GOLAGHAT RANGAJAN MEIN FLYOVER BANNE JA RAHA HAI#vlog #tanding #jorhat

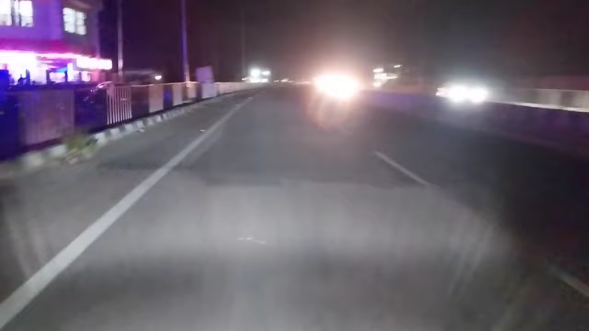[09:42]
सुबह सवेरे शाम हम निकले गाइस, ये देखिए फोर लाइन में एकदम अपना ही रास्ता समझ के ट्रक सब जाम करके रख देते हैं यहाँ पर, ये देखिए वही मैं आप लोगों को दिखा रहा हूँ वीडियो करके,